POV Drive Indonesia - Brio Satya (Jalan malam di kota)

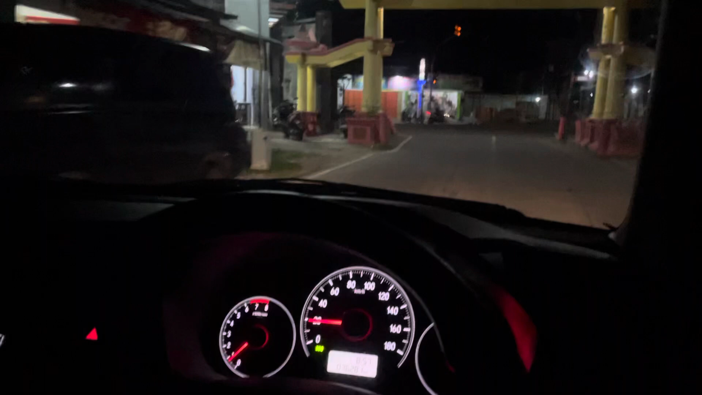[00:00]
Assalamualaikum warahmatullahi wabarakatuh. Jumpa kembali di channel Aldis dan Toko. Kali ini saya ingin test drive menggunakan Brio 2021 Brio Satya.
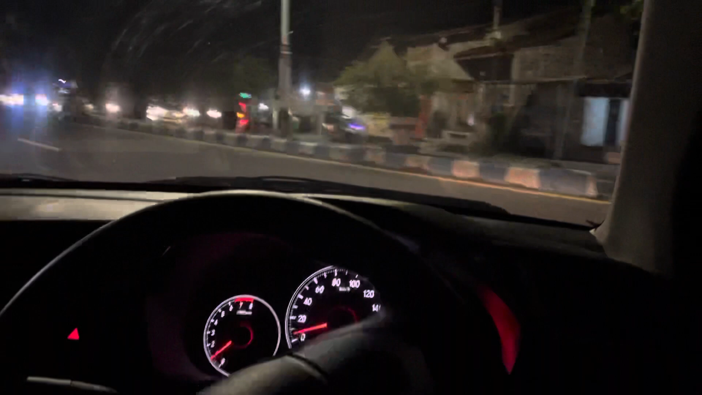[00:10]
Test drive di perkotaan untuk waktu malam hari. Di malam hari ya, guys.
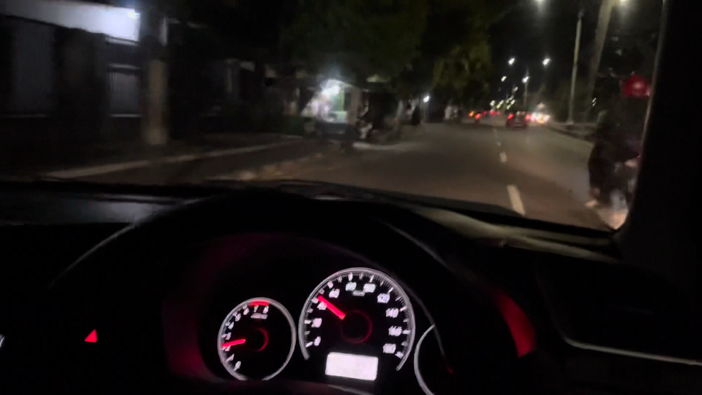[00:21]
Ada lari kenceng-kenceng ya. Ya, di tol aja.